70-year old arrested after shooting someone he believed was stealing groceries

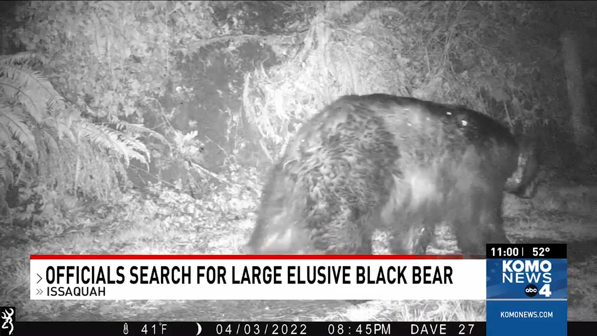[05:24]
This particular bear has a radio or a GPS tracking collar on it.
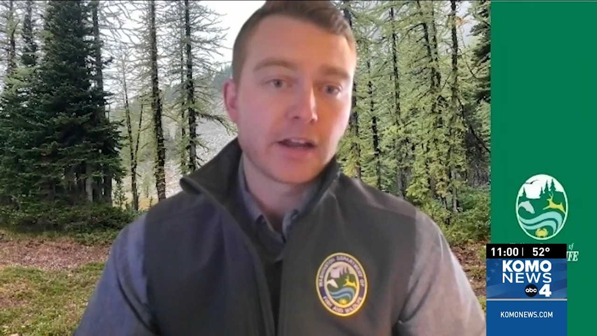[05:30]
And unfortunately, that collar, those are designed to break and fall off after a period of time. And unfortunately, this collar has not fallen off like it's supposed to. That's a big reason why the state agency wants to find him.
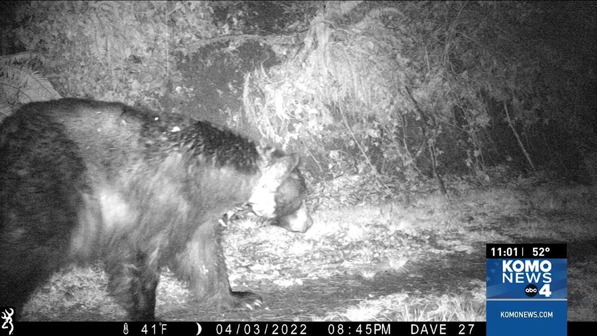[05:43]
Dave Wilkinson lives near Squawk Mountain State Park and says he's seen that bear several times behind his house through this camera he installed. Because the collar is still on, he's worried about the bear's health. And I realized, well, wait, that bear is still out and it's moving slower and it's got more infective looking stuff around its neck.